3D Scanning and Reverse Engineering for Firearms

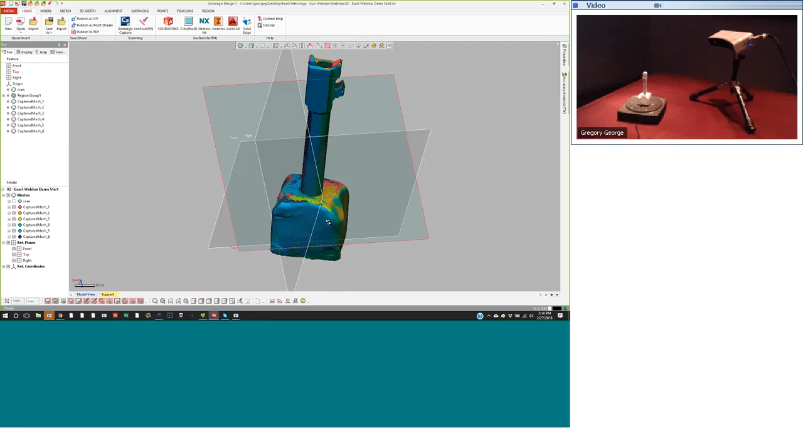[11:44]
So if I turn off and just look at one scan,
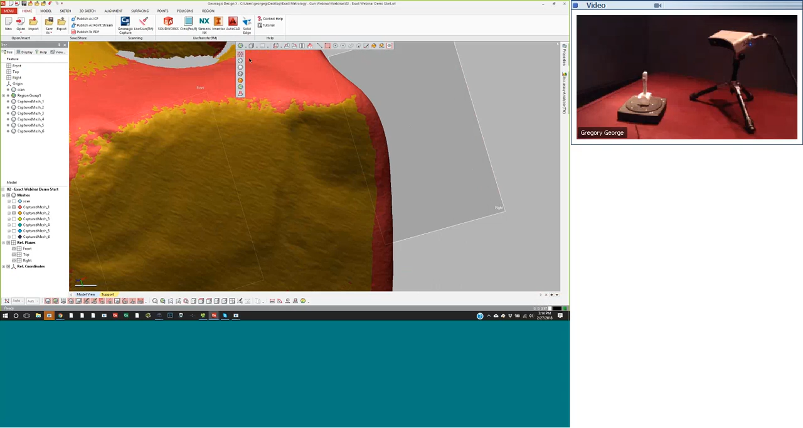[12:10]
So if I turn on, you see the vertices of those triangles.
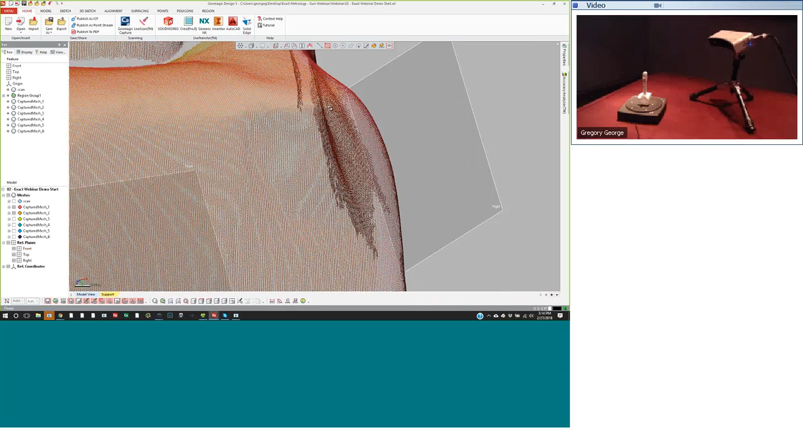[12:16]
These are all thousands and thousands of 3D measurements describing the shape of this part.
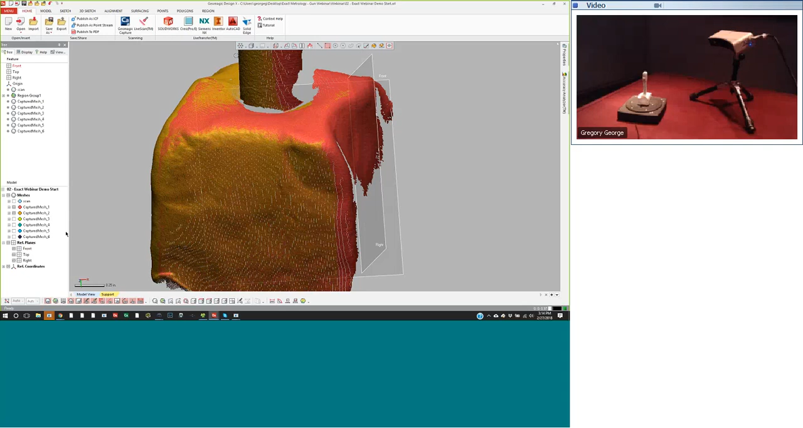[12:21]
Now, if I turn off the point cloud mode and just go over to the triangle mode,
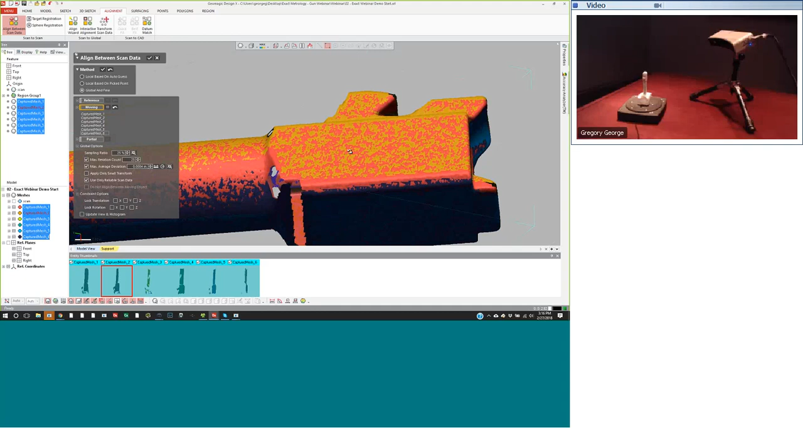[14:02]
So you can see if I zoom in that the alignment is a lot tighter because the data is bisecting itself over and over again there with that texture.
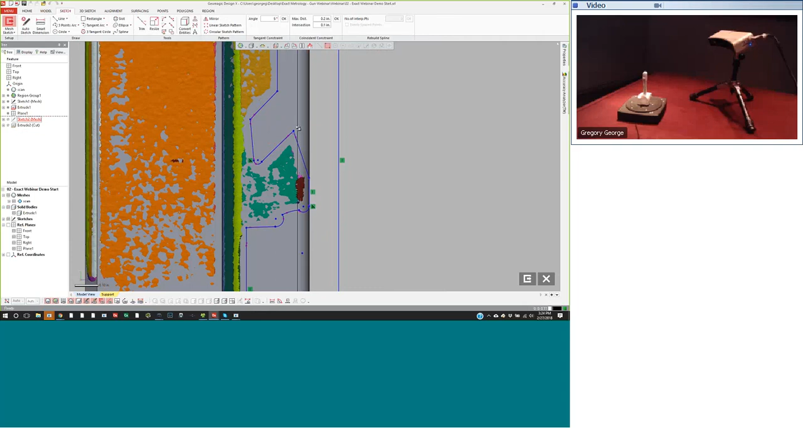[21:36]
And now if I wanted to apply a fillet to that area,
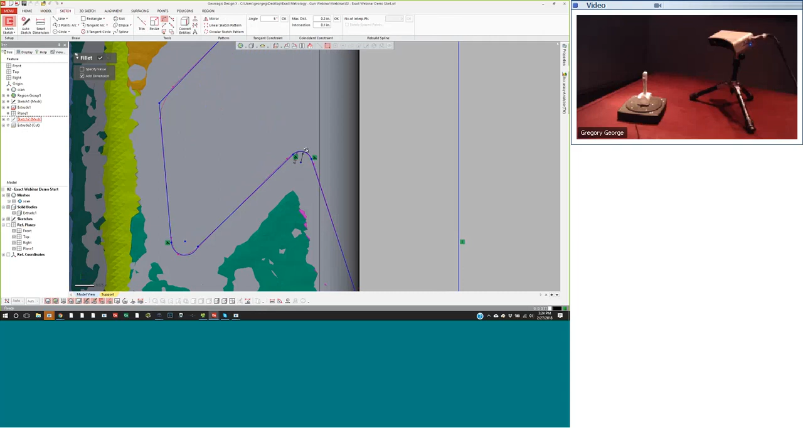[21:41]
I can apply a fillet to that area and then hit okay.
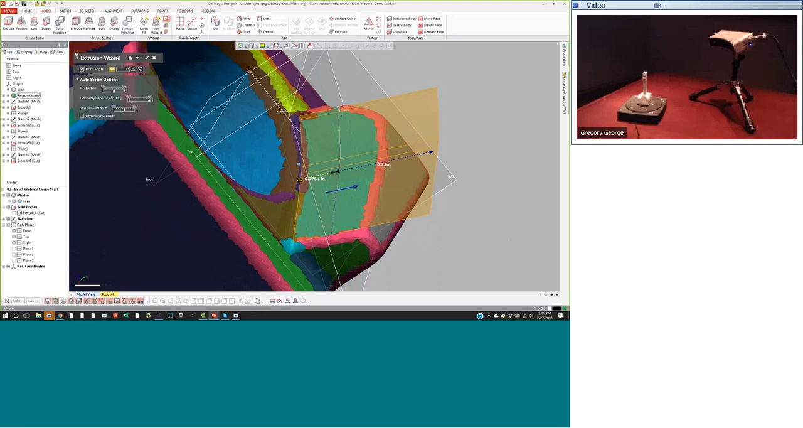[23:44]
And you'll see that it calculated the direction,